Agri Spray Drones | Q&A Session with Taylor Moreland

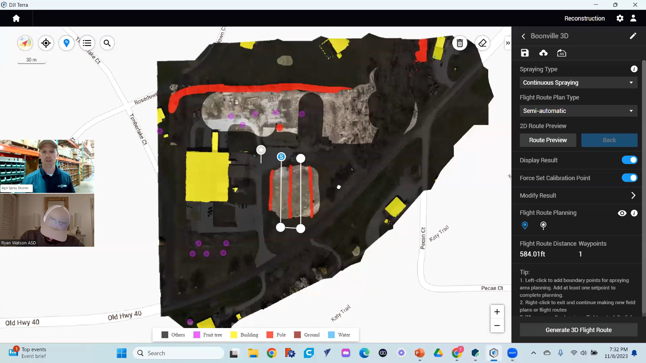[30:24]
Uh, smart farm is just the, the online version. So if you're actually able to create a three dimensional map like this right here,
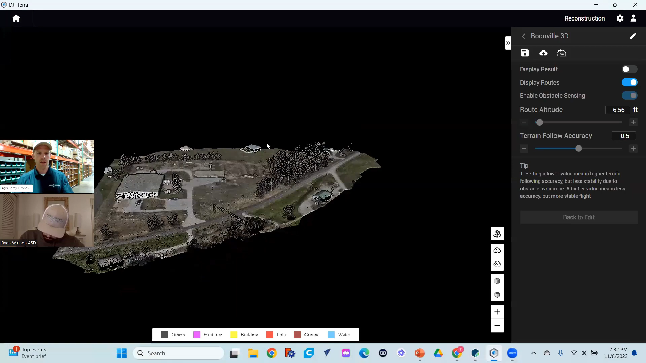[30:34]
that you can then create a spray route, um, over the top of, uh, so I think my computer's slowing down here, uh, not showing the, yeah, anyways. Um, but you can actually create a three dimensional flight route where you don't use the radar from the drone for your height. You actually use the, um, uh, the, uh, imagery, the point cloud mapping from, from the mapping drone.